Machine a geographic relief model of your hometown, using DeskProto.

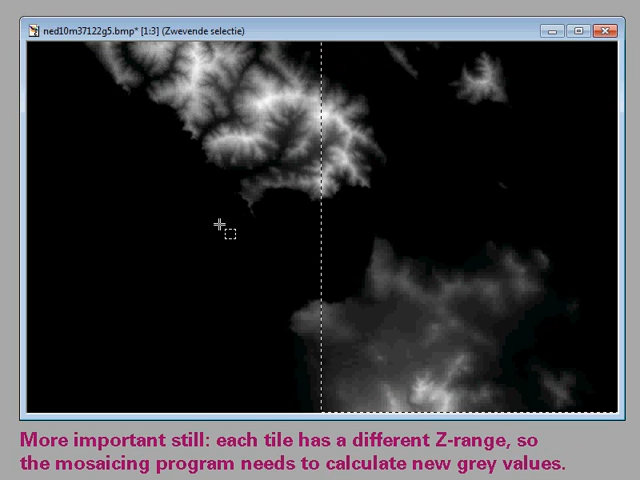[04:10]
Here is a result. Next thing we need to do is correct some coastline errors.